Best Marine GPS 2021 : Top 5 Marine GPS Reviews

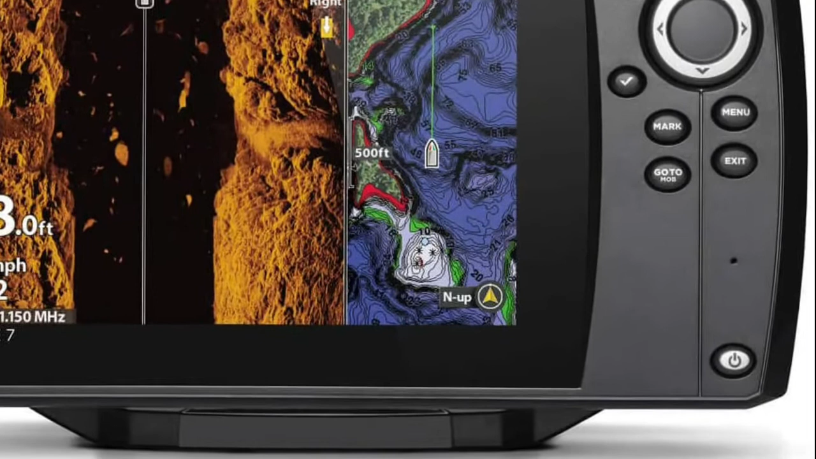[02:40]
dual-spectrum Chirp offers two ways to search, wide mode for maximum coverage and narrow mode for maximum detail.